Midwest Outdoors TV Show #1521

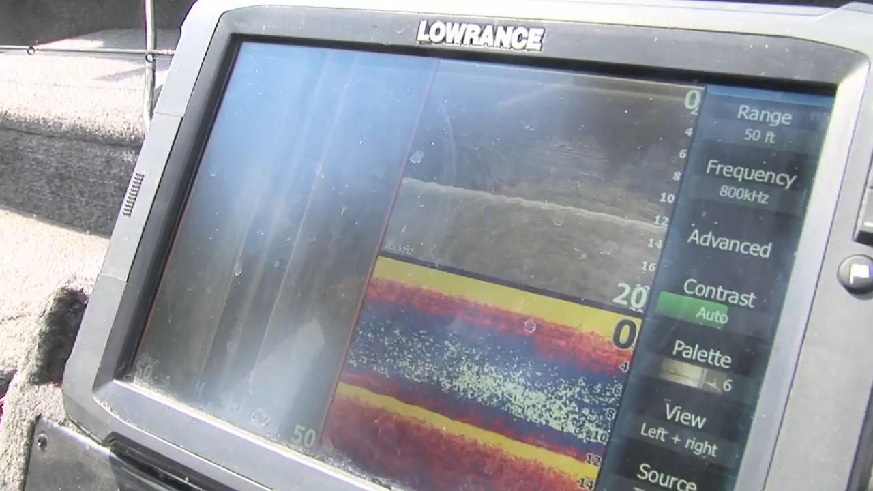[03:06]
anchored on right now with the I pilot but if there was if the boat was moving
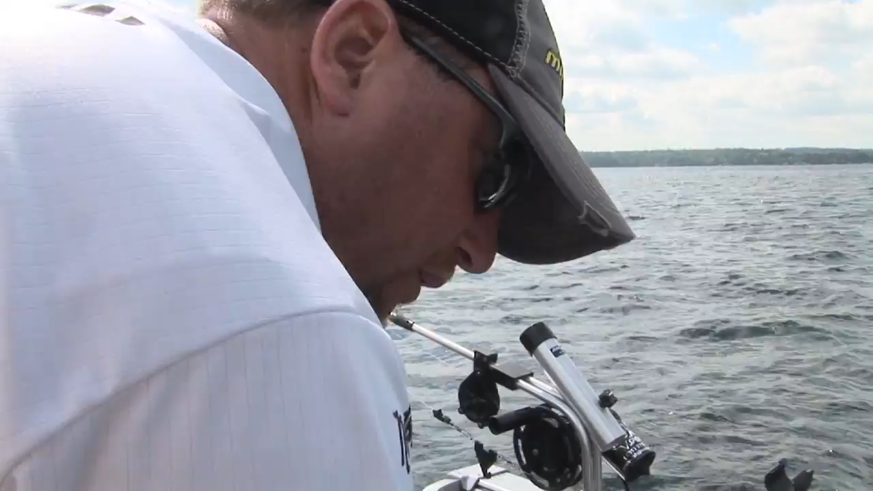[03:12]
forward you'd see perfect little marks from the fish so it looks like a cloud when you're sitting on top of them but then
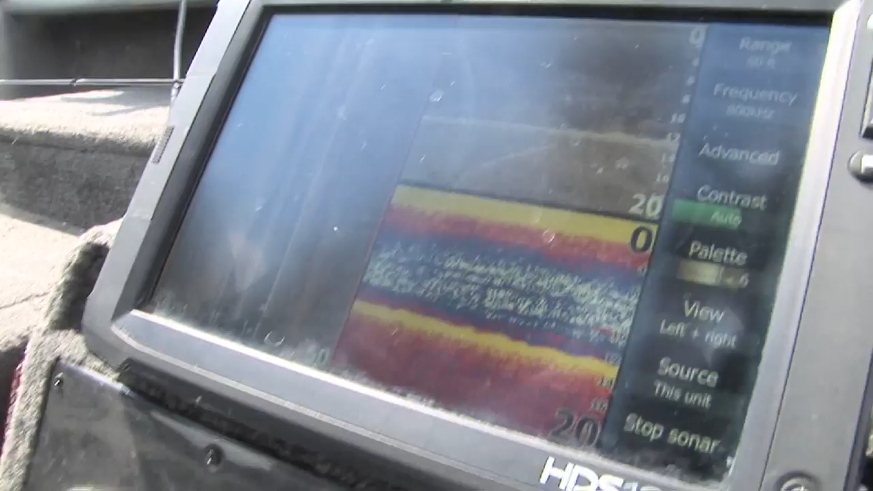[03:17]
you can watch the side scan when you're fishing the suspended fish out here you look off to the right side all those little streaks
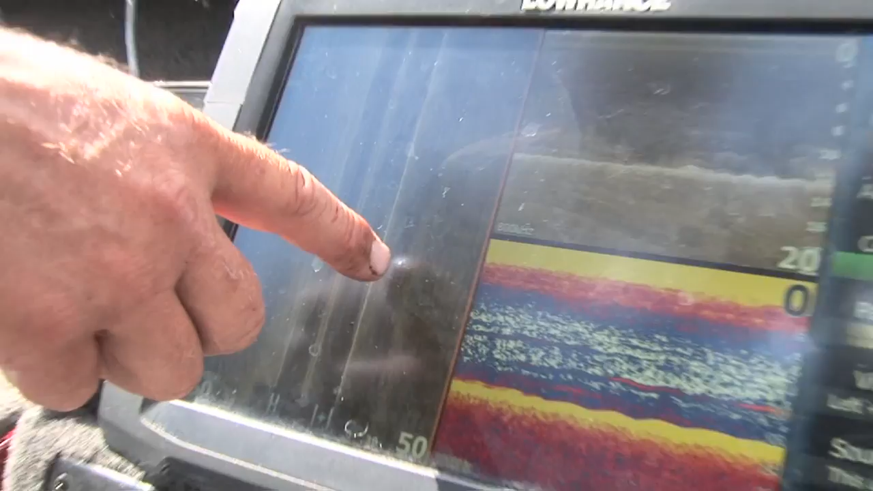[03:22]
are fish so obviously you want to cast off the right side of the boat right now the left side doesn't have much besides
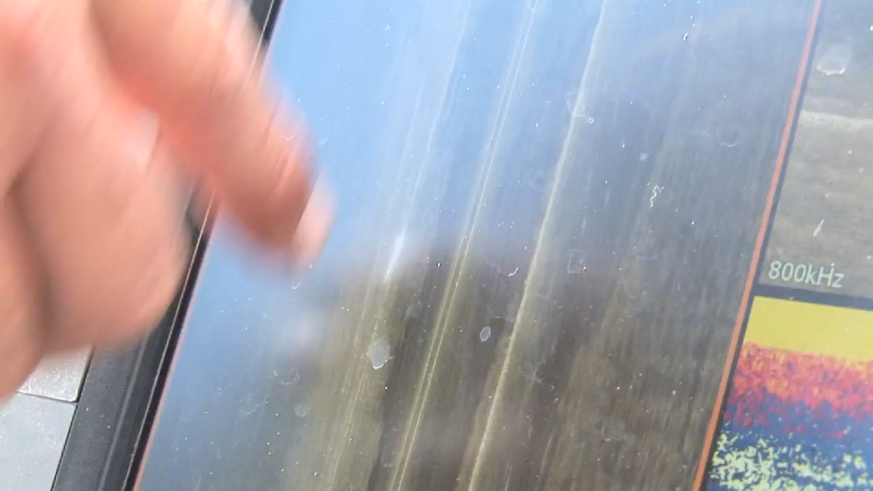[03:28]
weeds and the right side has you know the drop-off and those little marks are all fish suspended
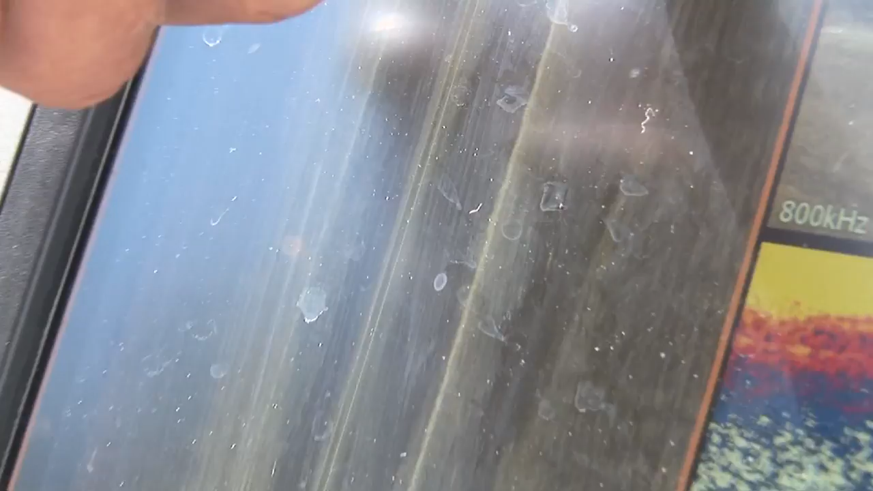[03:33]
halfway between the boat and the bottom okay and fishing here with Justin we even have some rock bass out here on these drop-offs